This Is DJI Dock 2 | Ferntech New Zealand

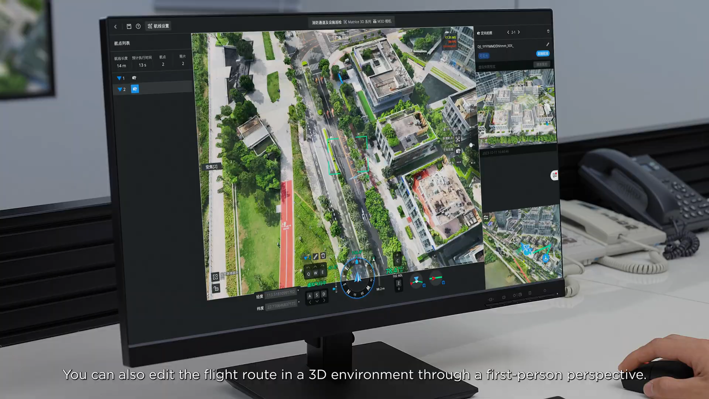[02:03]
You can also edit the flight route in a 3D environment through a first-person perspective.